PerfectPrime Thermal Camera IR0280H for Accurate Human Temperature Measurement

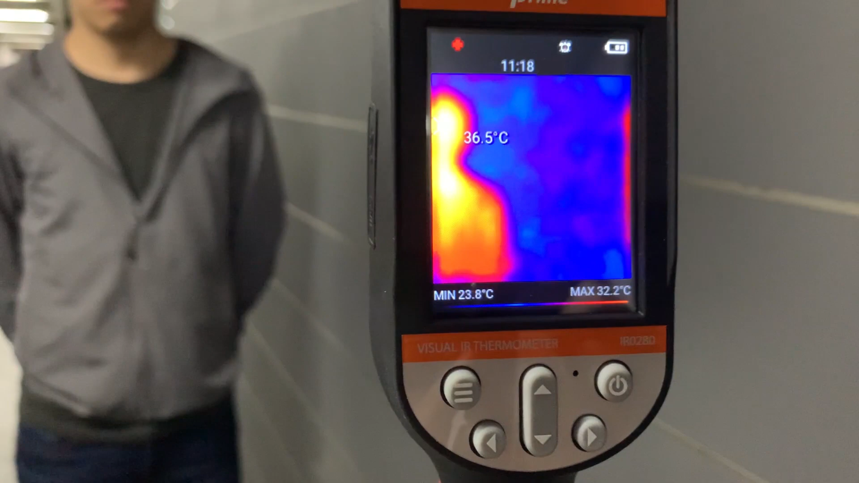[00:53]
On screen: spot 36.5°C, max 32.2°C, min 23.8°C
It has two tracking modes. The white box detection mode is designed for forehead tracking, where the user points the thermal camera so that a person's forehead is within the box.
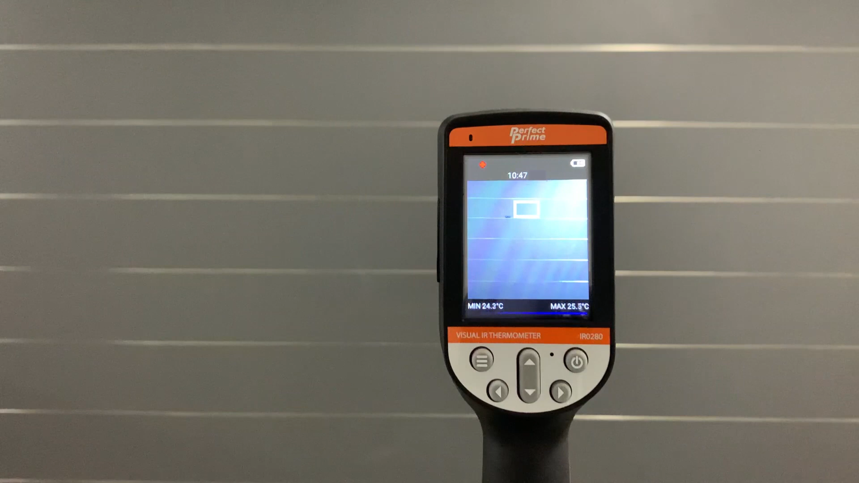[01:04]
Or with the follow detection mode, it will detect the highest temperature shown on the screen,
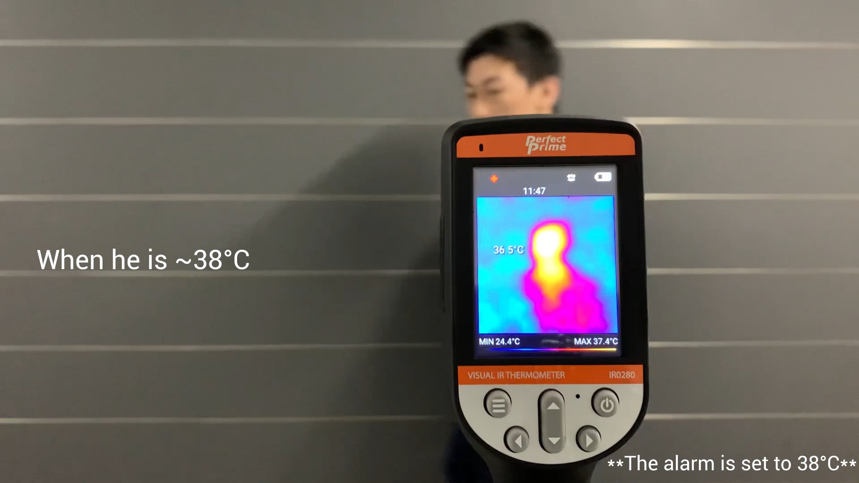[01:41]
On screen: spot 36.5°C, max 37.4°C, min 24.4°C
Take a look at this example where we raise the temperature of an individual.